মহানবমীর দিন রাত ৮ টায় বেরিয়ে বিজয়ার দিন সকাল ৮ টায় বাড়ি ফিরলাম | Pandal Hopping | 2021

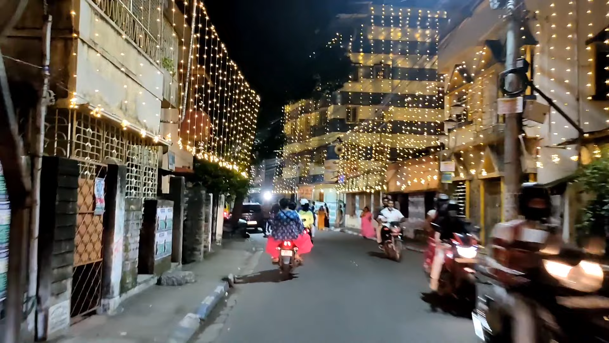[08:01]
তো আমরা এখন যাচ্ছি হচ্ছে সুরুচি সঙ্গের দিকে। তো রাস্তাঘাট তো বিশাল আলোয় আলো, আমার খুব ভালো লাগছে।